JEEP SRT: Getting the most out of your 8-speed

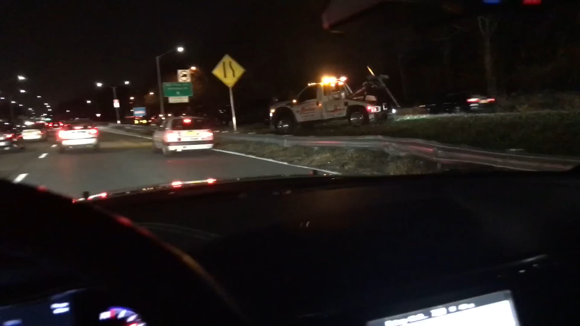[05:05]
that something oh no there was an accident oh man you see the problem is merging at the oh shit look how many cars oh my god jesus